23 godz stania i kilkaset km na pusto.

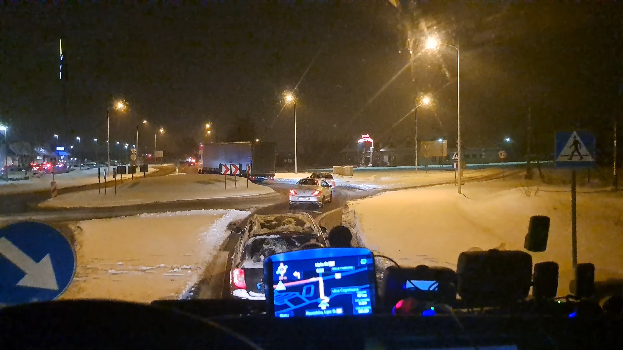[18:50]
Zamiast już być kurde spokojnie w domciu To Ja jeszcze gdzieś się włóczę Jedź tą pandą Jedź kurna No ta Trafiłem Ciekaw jestem Mielić mieli No ale no co Powoli Powoli Się dojedzie
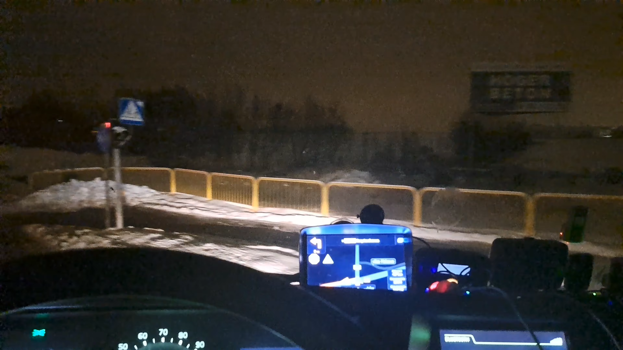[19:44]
Tak widzicie Zobaczcie No Już jakiś czas temu Te opady Przestały Występować Czy padać Śnieg Przestał A tu Kurwa Te drogi To jest droga krajowa To jest droga krajowa Tragedia Ślizga się człowiek Powinno być Zsypana No to nie No ale no Cóż tu Cóż tu wymagać No Jak Dzisiaj Wyszło